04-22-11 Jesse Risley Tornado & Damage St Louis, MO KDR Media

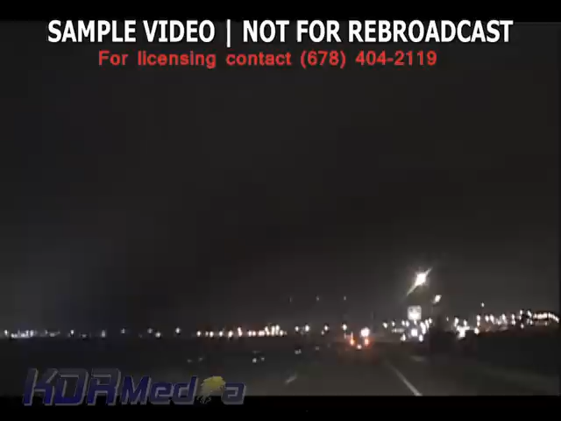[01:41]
Go. More power flashes. Report. Go. Power flashes to the left. Yep. Get those reported. Power flashes in two locations. We're at the 255 and 270 merger. Oh my goodness. Yeah. What? Power flashes to our north and to our west. 270 and 255.